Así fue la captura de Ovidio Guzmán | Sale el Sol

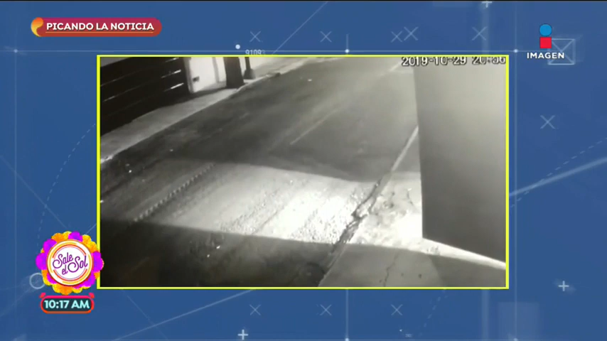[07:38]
Una hora antes, se registró otro intento de robo y secuestro en la misma colonia. Estas son las imágenes.
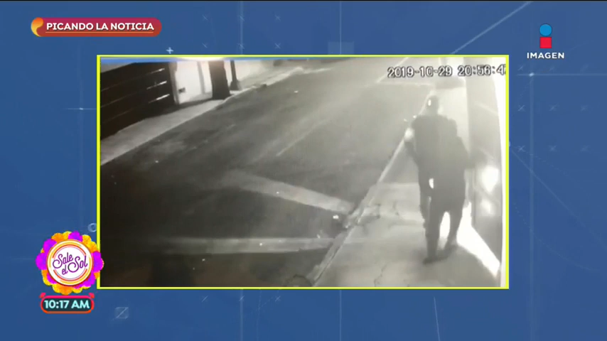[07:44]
De igual forma, en un domicilio el portón se está cerrando y llegan dos sujetos pistola y en mano intentan abrirlo. Este se cierra y simplemente se van caminando en busca de la que sería su siguiente víctima.